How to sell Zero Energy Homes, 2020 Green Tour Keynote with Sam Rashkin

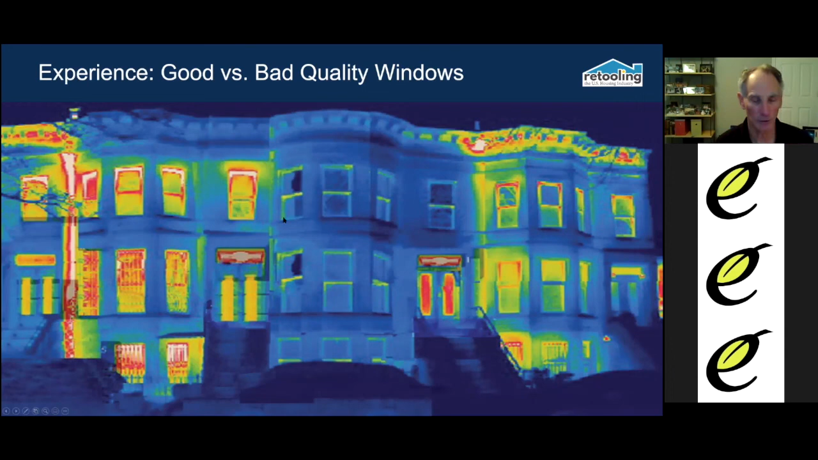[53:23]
why do i love this picture so much it's only indication that the heat's still on in this freaking building we've got the door showing all the heat going on otherwise these windows are just amazing so you kind of get where i'm coming from and the same thing with moisture you know without kick out flashing hey can we when i do your roofing can i add kick out flashing it'd be another 100 bucks maybe it'll only cost six dollars for the kick out flashing but you you have a motion working for you to show the what you can't see without the experience of seeing what it looks like making the
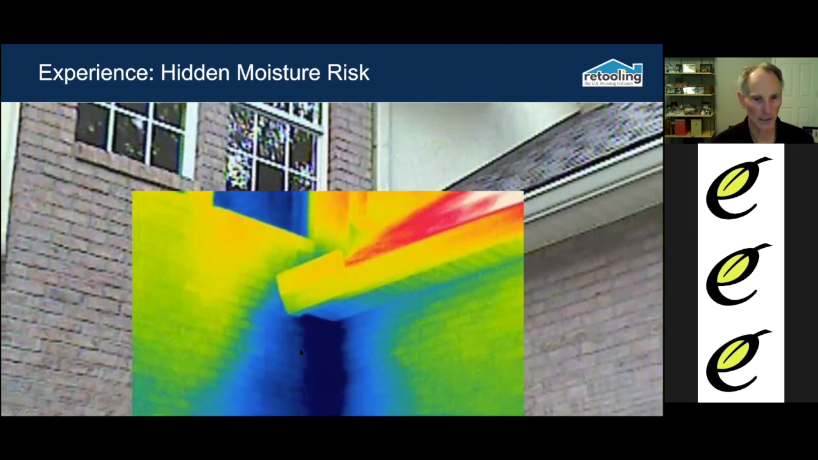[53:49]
invisible visible 95 of windows leak so maybe if you're replacing windows you want to upserve your client if you want to help them better and do a full window replacement and also flash the windows all you need to show is a defect your windows are leaking i can only do that with a full window replacement would you agree that you don't want that kind of moisture in your walls more importantly you'll never be able to insulate the walls because then once you insulate and you have
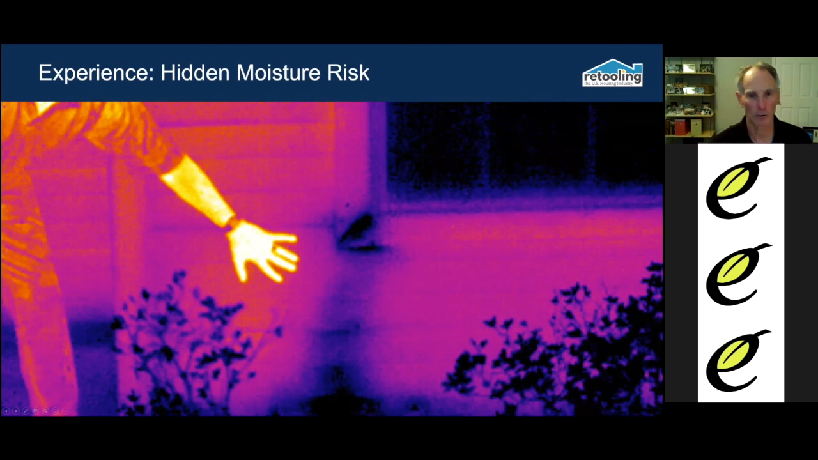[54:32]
that moisture behind it now you're asking for trouble so all this builds on everything else words questions experiences all do that now uh when we talk about building new homes a lot of production builders got this figured out how to stage and do homes and so the you know the